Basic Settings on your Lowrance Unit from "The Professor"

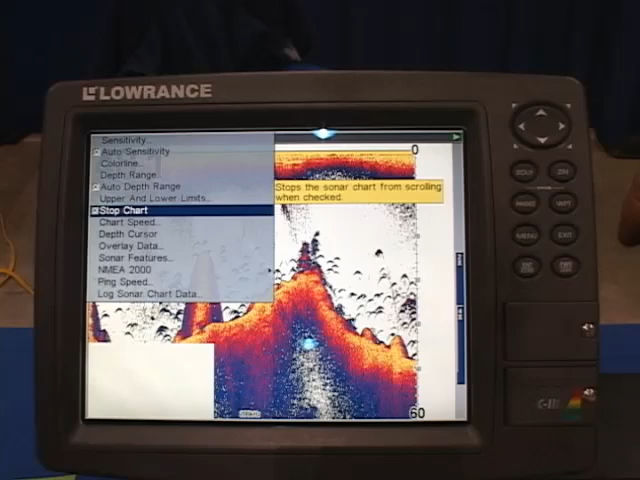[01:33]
So if you press X, you see that it stopped and there's no longer recording. That is just an off and on switch for your transducer. So if you have a unit and all of a sudden you don't get any recordings from it, think the unit's gone bad, I suggest you turn on your menu and see if you don't have an X in that box, because when you take the X out of the box, it works.
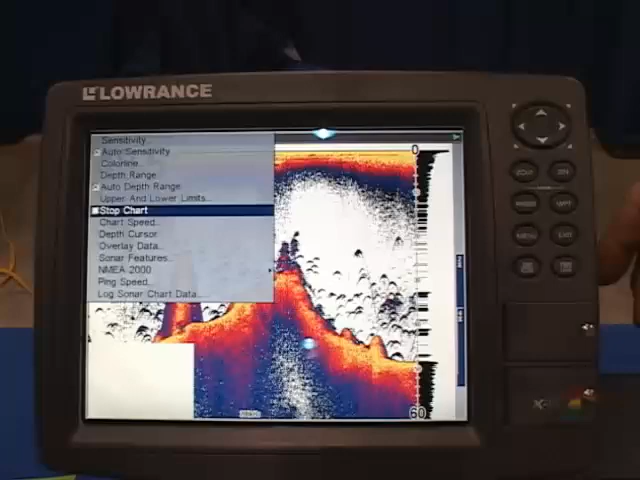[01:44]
As long as an X in the box, it doesn't work.
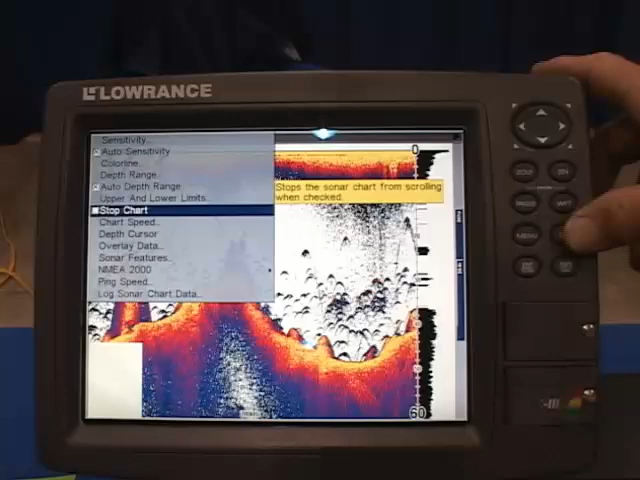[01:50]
Straight to that waypoint.
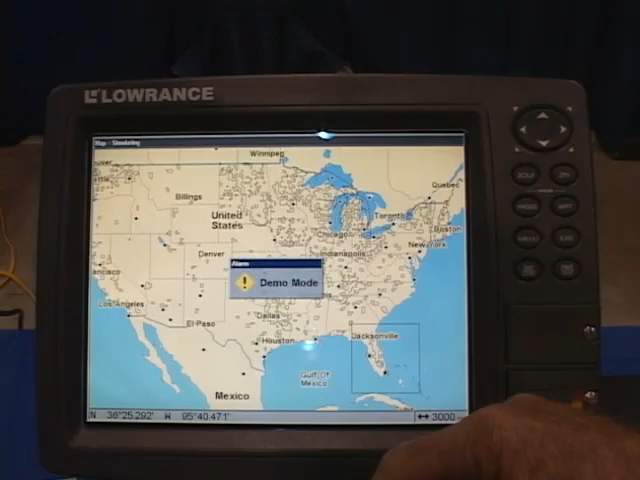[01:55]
This is the second package on Tide Electronic 3.2. The depth cursor. While on full screen sonar, punch the menu one time and go to depth cursor, press enter.
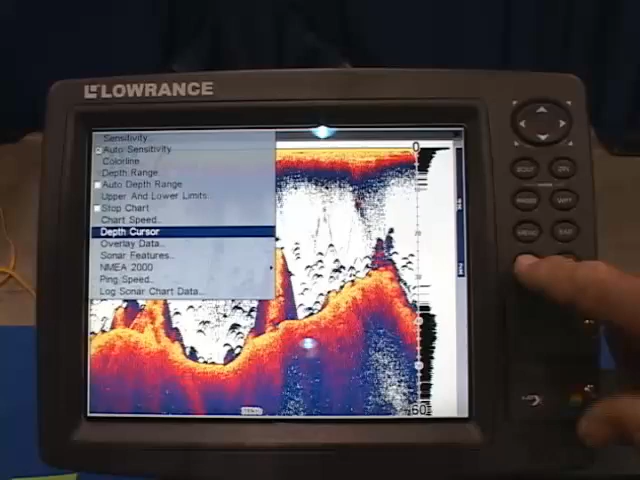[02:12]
The cursor is a ruler. You see the ruler moving down and see the numbers on the right side. That way you can measure exactly the depth or the height of that
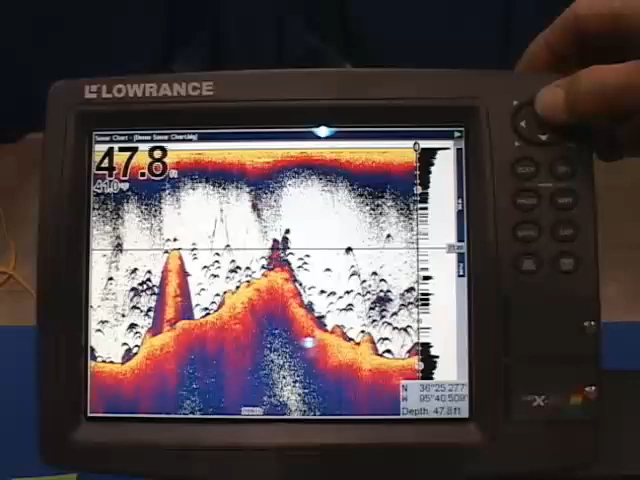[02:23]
and the height of this, and that gives you the distance in between. That object was 20 feet tall. That is your horizontal cursor. I usually keep it up in the top part of the screen. Here is a cursor that's absolutely wonderful. You see the vertical line and the little flag by it with the numbers? I just made a waypoint of that object, which was way behind the boat.
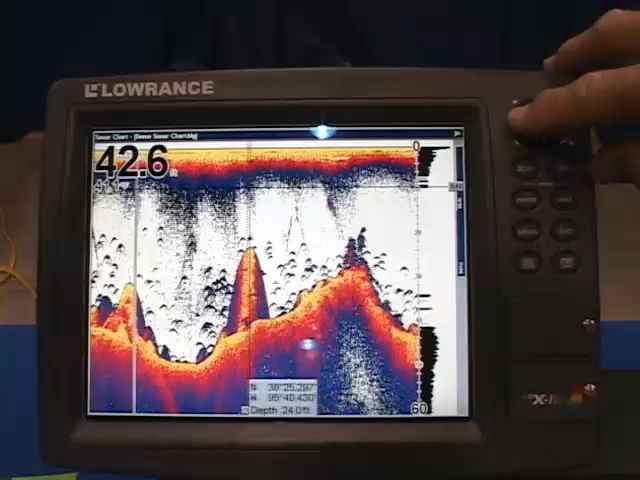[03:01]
If you position this cursor wherever you want to, I usually run mine in the middle. But say you missed it, so you run over here and chase that object down, and as soon as it gets right there, you press waypoint one time, and you have just made a waypoint, allowing you to go back to a waypoint with information.
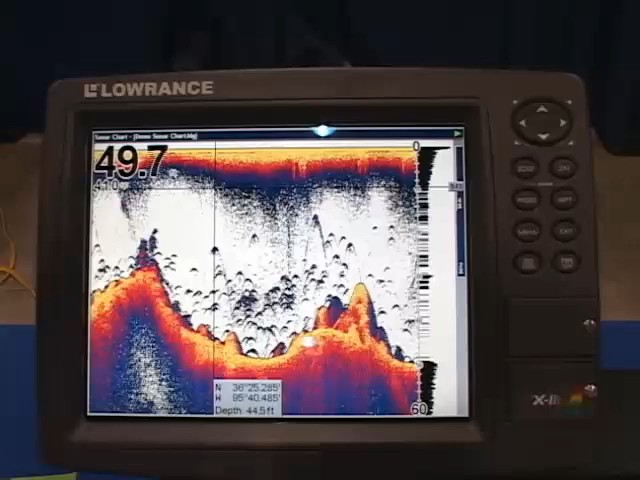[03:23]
Allowing you to go back to that waypoint that you have just passed over, and you don't have to go back and search for it anymore. It's right where it was.